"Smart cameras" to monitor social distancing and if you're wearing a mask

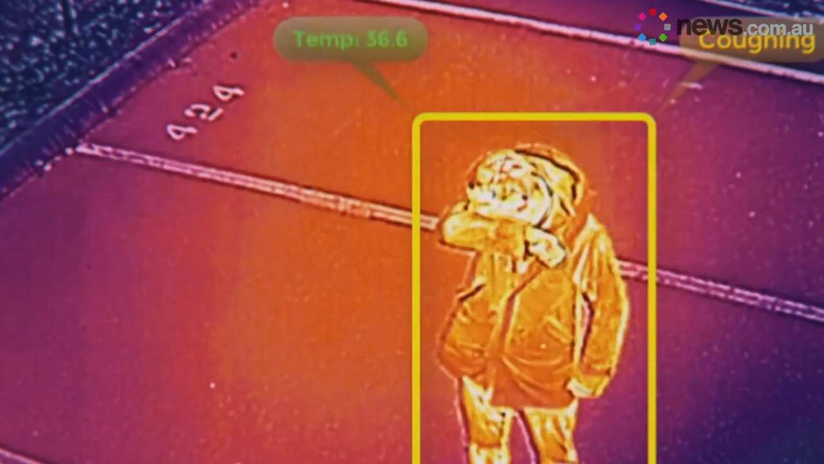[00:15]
Temperature sensing cameras have skyrocketed in global interest as states around Australia continue to ease restrictions and businesses slowly reopen.
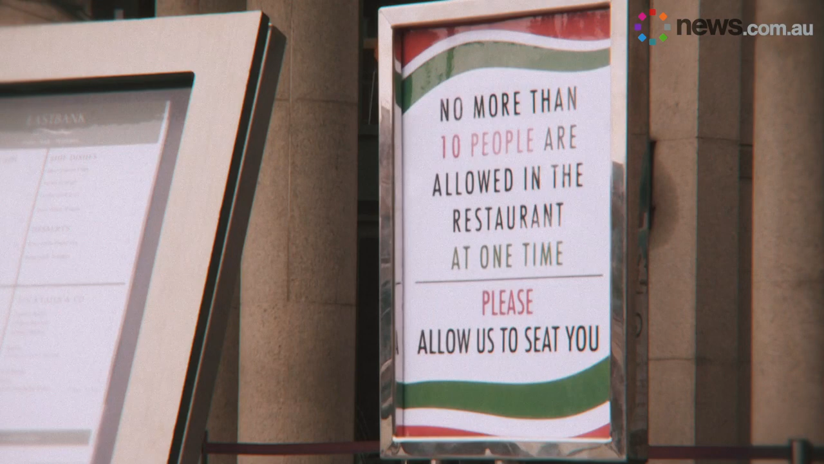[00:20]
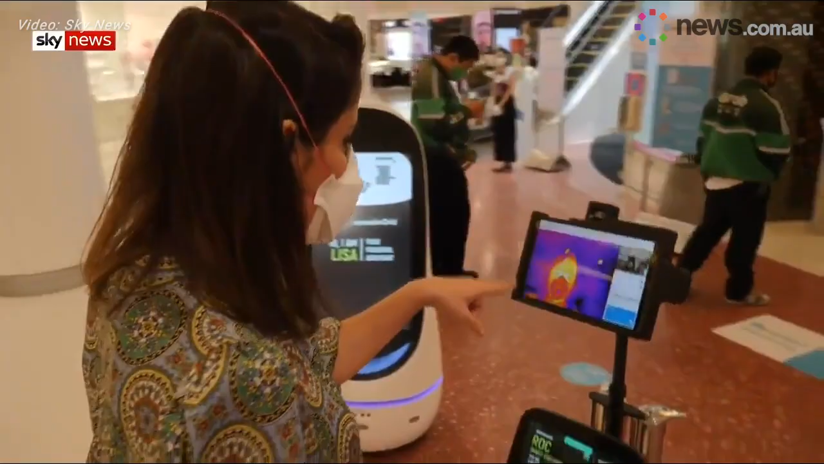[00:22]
So you can see I stand here, it's looking at my face here.
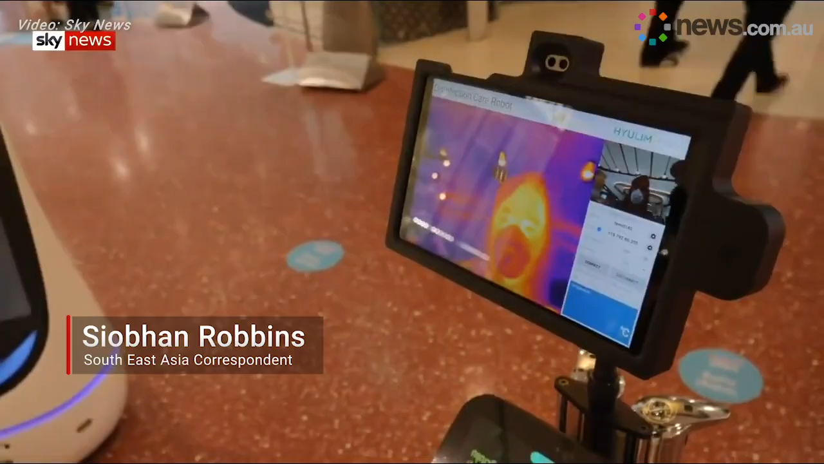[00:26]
It then takes your temperature and this would tell you if your temperature is too high.
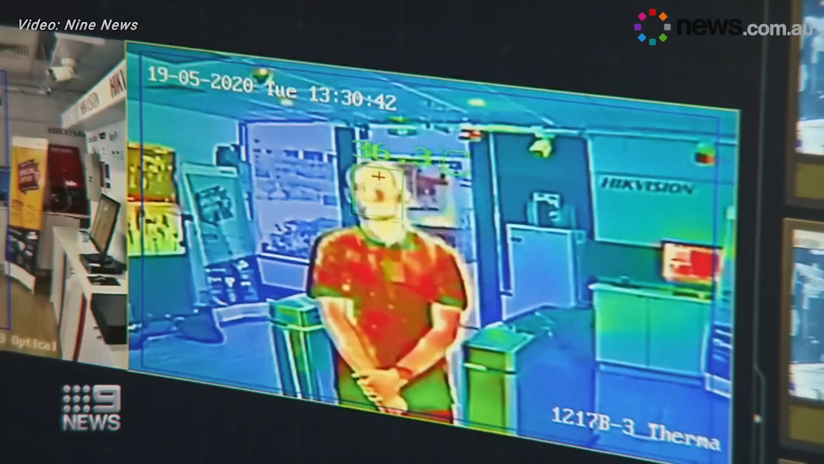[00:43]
Thermal imaging cameras use infrared sensors that can highlight those who might have a fever. But this sought after technology comes with some criticism.
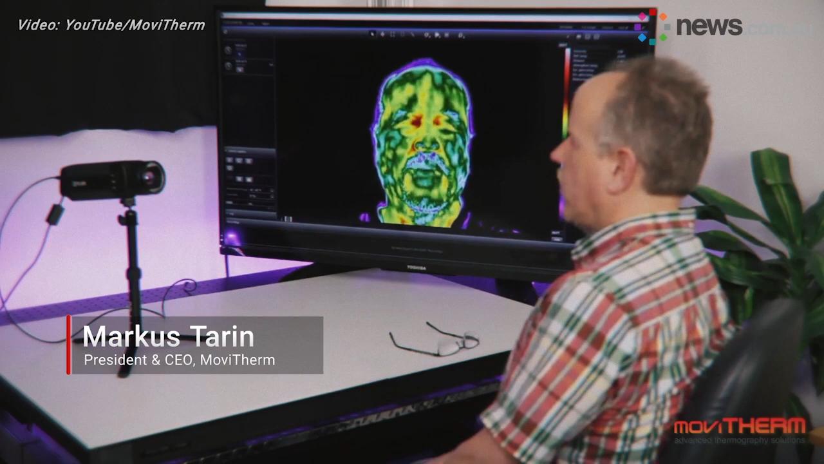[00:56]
However, one problem that occurs
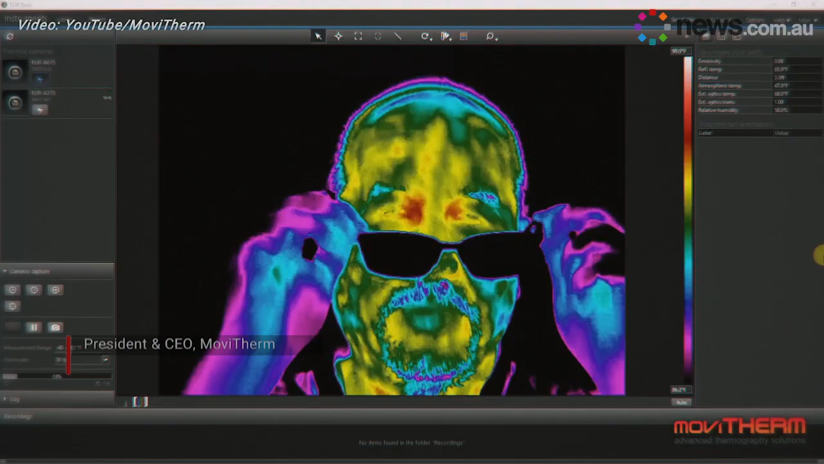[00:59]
is when somebody wears glasses because the thermal camera cannot see through glass.